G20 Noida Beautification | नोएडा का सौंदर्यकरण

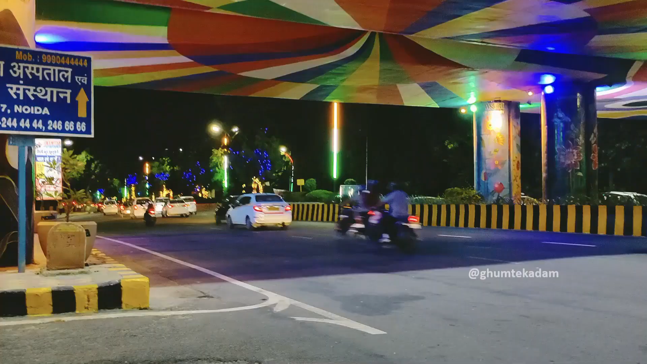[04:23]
प्लाइवर के जो बॉल्टा में दोस्तो उसमें देखे कितने अच्छे अच्छी पेंटिंग की गई है और
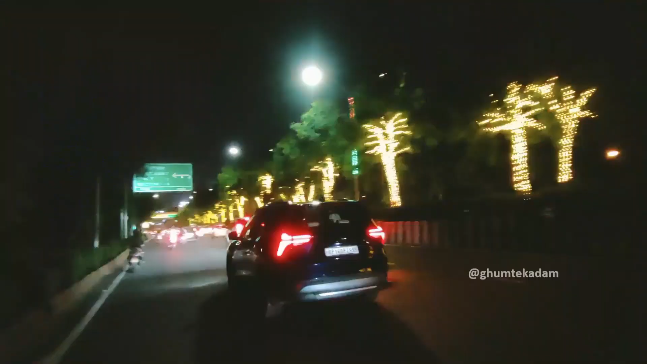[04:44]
और यह जो पेड़ों पर लाइटिंग की गई है दोस्तों यह तो बहुत ही बढ़िया लग रहा है
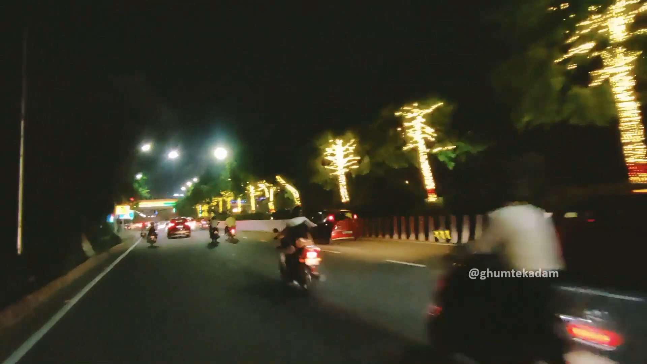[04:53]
पूरा सहर जगमगा रहा है नोड़ा अभी जी ट्वेंटी के लिए